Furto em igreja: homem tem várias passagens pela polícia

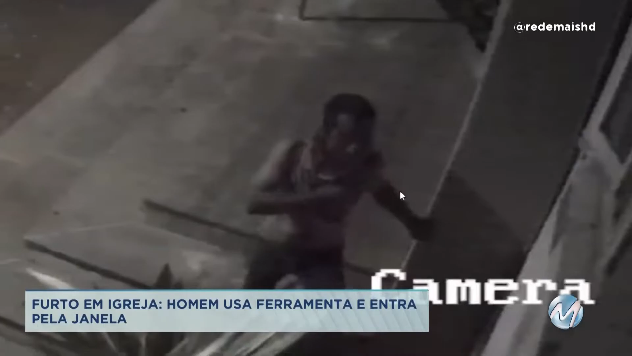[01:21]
Ele se levanta e deixa o rosto à mostra. Nem mesmo a queda o faz desistir da ação. Em poucos minutos, o suspeito consegue entrar. Do lado de dentro, marcas da destruição.